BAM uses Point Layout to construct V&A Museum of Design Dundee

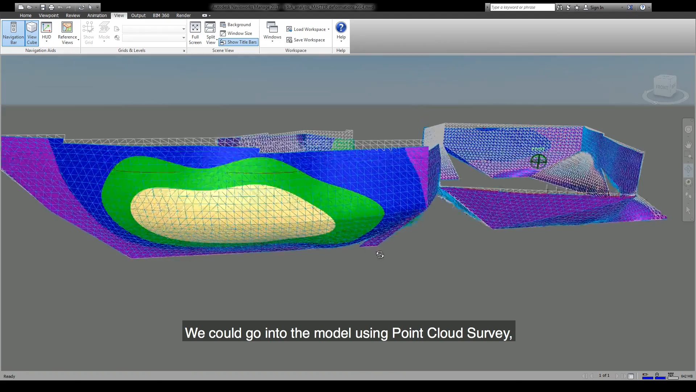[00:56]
go into the model using point cloud survey take the information out that we required download that onto the instruments out on site and then that would allow us to set it out in confidence that it was right.